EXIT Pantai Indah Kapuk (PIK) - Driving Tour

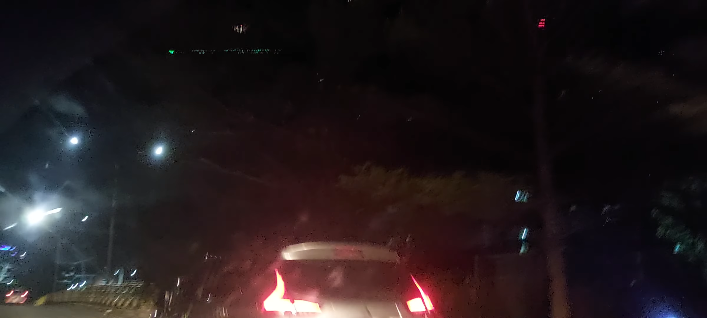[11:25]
Ini ini kok boleh jadi bangun apa? Piknya udah selesai. Ini kita keluar dari PIK 1 ya. Iya, ini sekarang Muara Karang. Sekarang kita masuk wilayah Muara Karang. Udah bukan peak lagi nih, peak 1 tadi udah lewat ya, ini barusan.